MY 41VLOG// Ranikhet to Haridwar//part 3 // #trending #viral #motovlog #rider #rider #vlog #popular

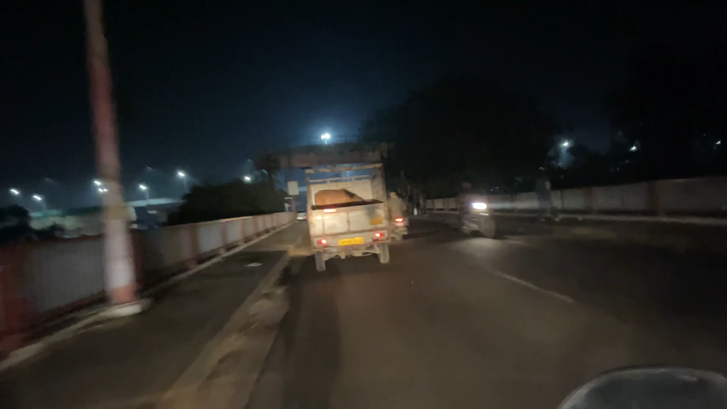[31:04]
हरिद्वार में हमें मिला है घोड़ा, देख सकते हैं आप गाड़ी में।